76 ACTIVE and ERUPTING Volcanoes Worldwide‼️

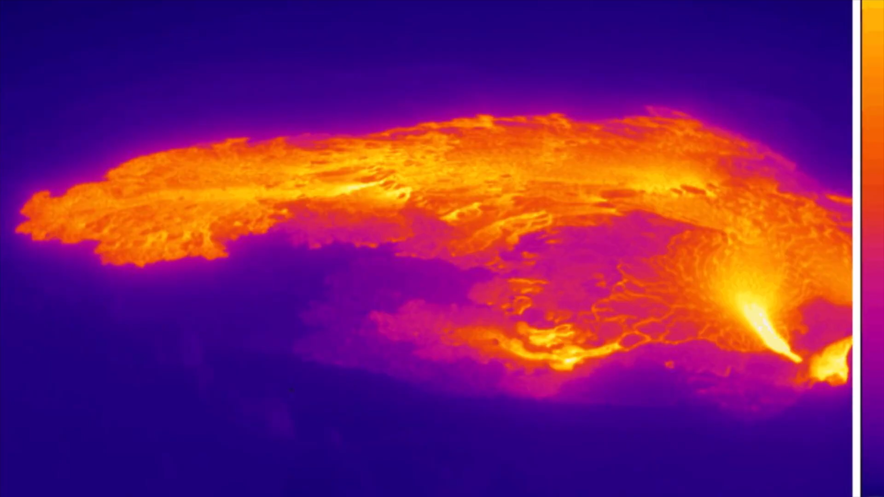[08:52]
Compared to what it was at last night. And is already starting to cool.